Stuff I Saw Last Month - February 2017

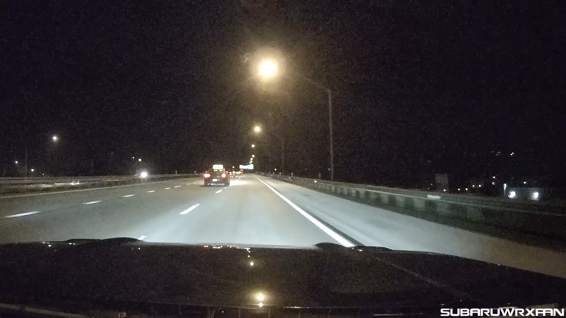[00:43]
Another person, same day, just later on in the evening here, just cruising, and you see this guy in this Buick La Crosse or LeSabre or whatever it is, kind of crossing over here, no turn signal again. Who knows? Maybe they're confused, busy, whatever. This one, I actually didn't have to pass this person, so I didn't know, you know, what exactly they were doing, they just, maybe they were very confused, I don't know. But, I mean, they just cannot stay in their lane. I think maybe he just had one too many for the road or something, and just could not stop the drinking or something. But anyway, yeah, they're just generally just having trouble staying in their lanes.